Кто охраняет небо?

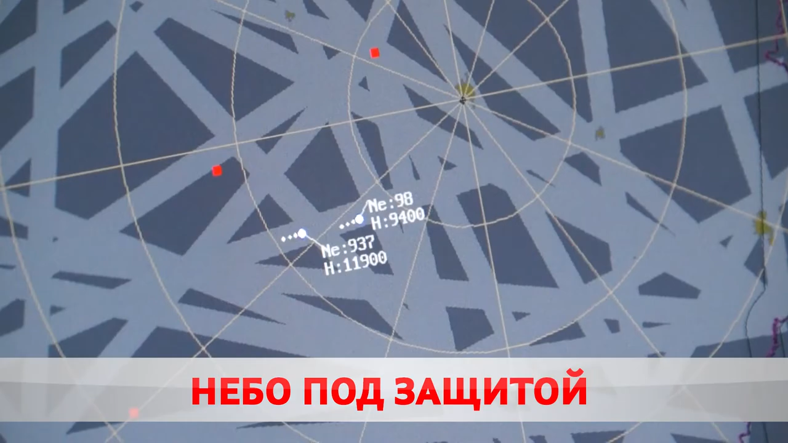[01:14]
В этом смысле войска радиолокационной разведки традиционно в лидерах. Они способны обнаружить летательный аппарат противника на расстоянии до 400 километров.
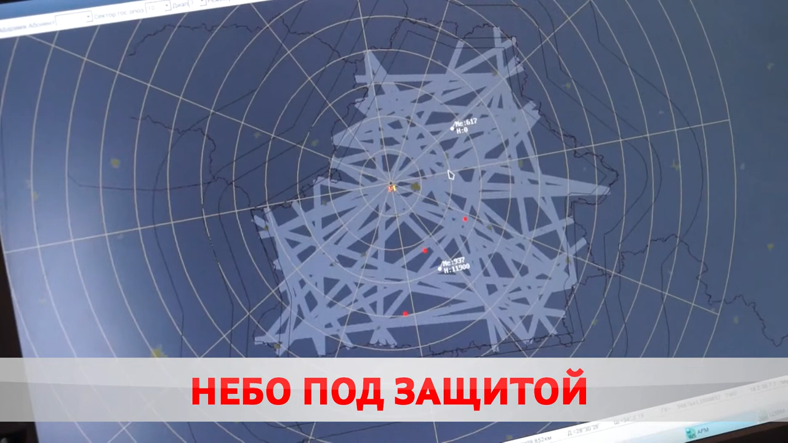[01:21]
Остаться незамеченными нет шансов.